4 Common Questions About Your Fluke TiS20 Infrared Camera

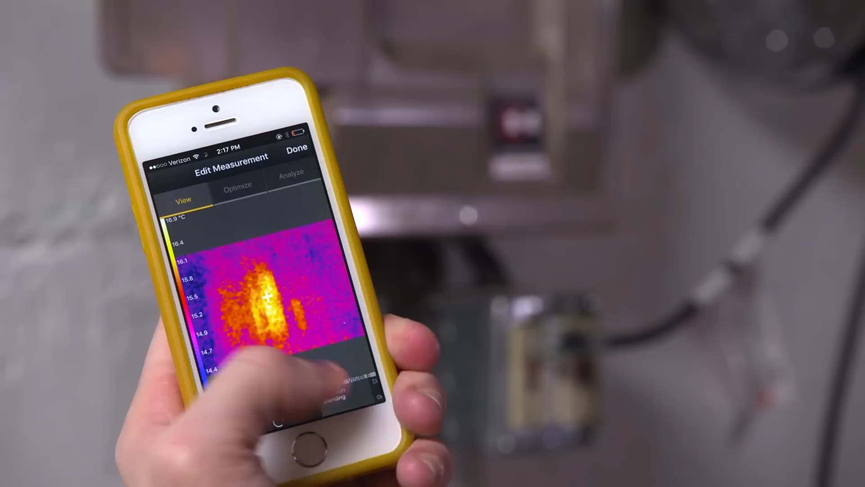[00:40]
And now with blending capabilities, you can even create a blended image that makes it much easier for troubleshooting and reporting.
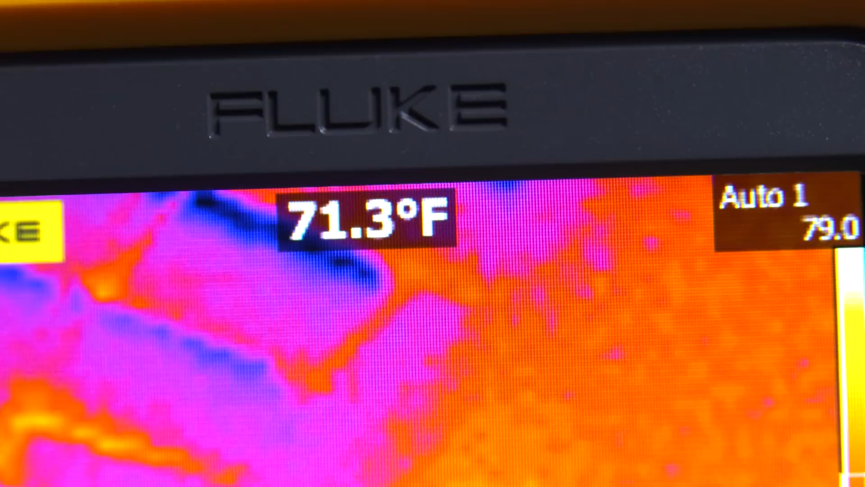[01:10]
On screen: spot 71.3°F
which covers the majority of your applications out there from mechanical to electrical. And finally, some people want to know what the storage capability is of the units.